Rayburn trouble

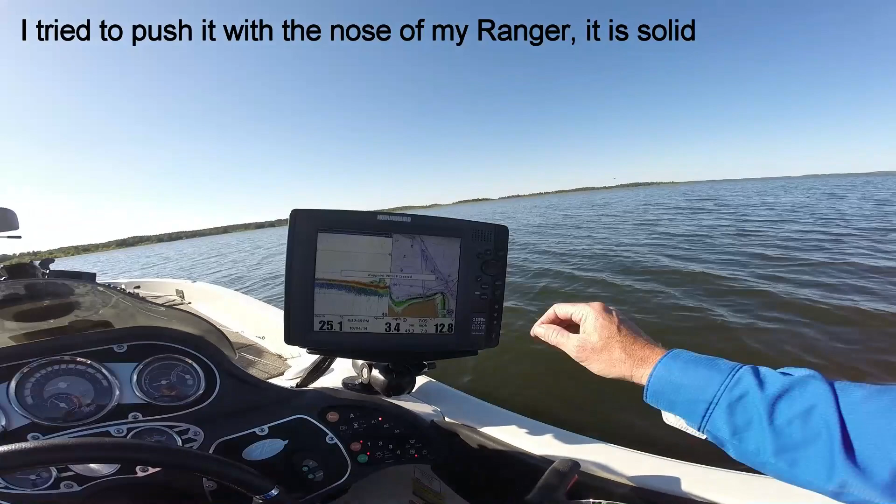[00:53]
That is nasty, boys. That is... That is 31, 12, 7, 90 by 94, 21, 186. That's a skull and crossbone right there.